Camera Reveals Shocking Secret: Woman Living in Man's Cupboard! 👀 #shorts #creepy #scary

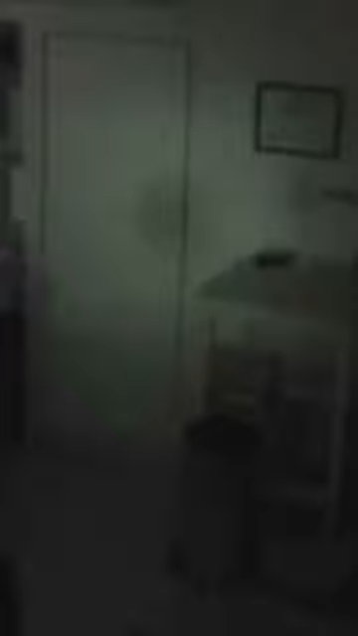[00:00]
Man sets up camera after food goes missing. And discovers a woman living in his cupboard? The woman was filmed emerging from his cupboard before helping herself to food,
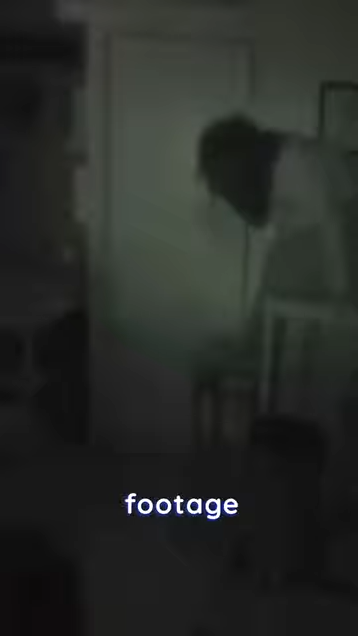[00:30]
Night vision footage shows a woman dropping down from a hard to reach cupboard above the door.
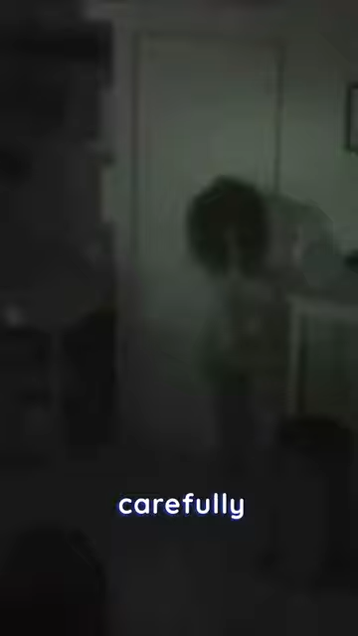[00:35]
She carefully places her foot on a nearby table before quietly stepping onto a stool and then down to the floor.